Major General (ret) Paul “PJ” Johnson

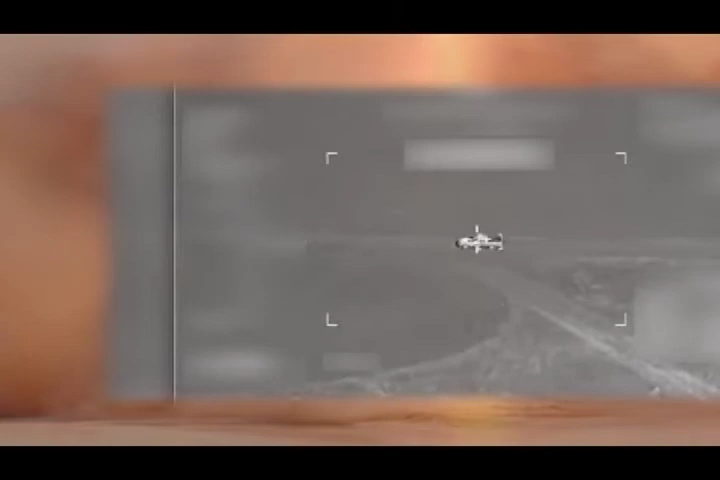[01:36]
Just moments before the truck reached the pilot, Johnson successfully engaged the target,